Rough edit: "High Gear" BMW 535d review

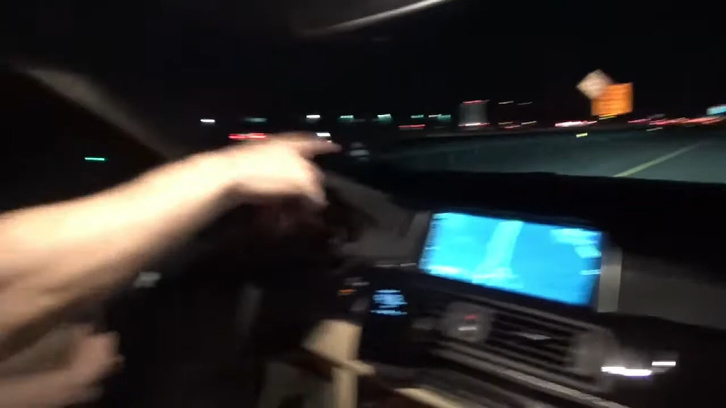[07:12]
Now, even if this car here was not lit up with its own taillights, we would be able to see it.